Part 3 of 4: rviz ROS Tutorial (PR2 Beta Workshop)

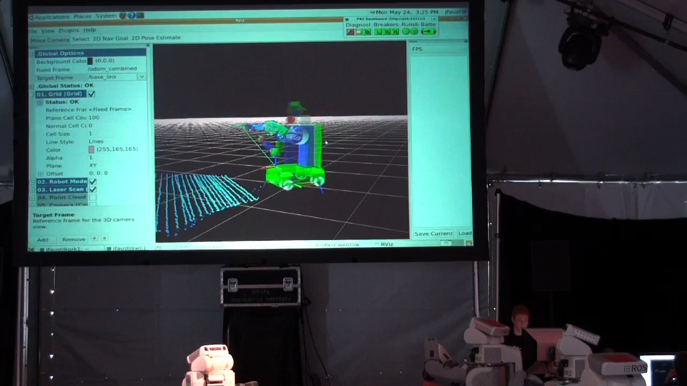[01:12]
Now, you can save any of the, any of your views. So if you, if you have a spot that you think is nice, it gets you a good view on something you're trying to visualize, you can hit save current down here.
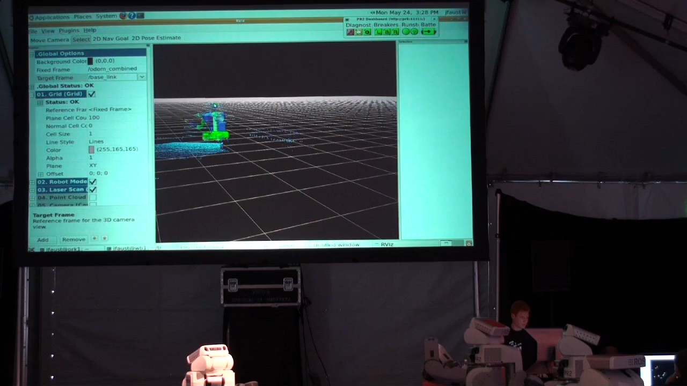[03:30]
So select over here, hit F, and over here. And that's mainly useful just for navigating around and getting to where you want to be.